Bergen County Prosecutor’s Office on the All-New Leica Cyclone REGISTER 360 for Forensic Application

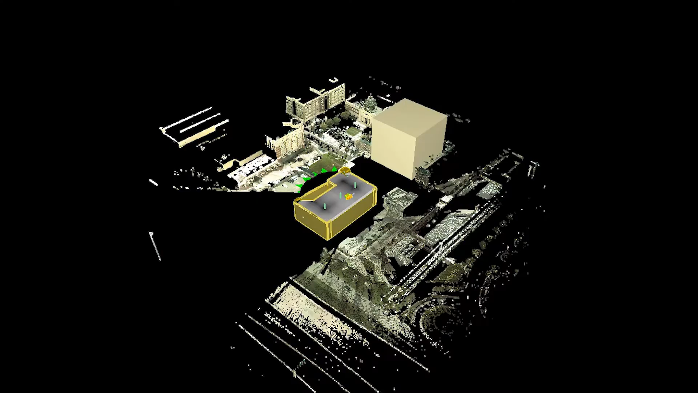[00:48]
willing to delve into the post-production world of 3D laser scanning.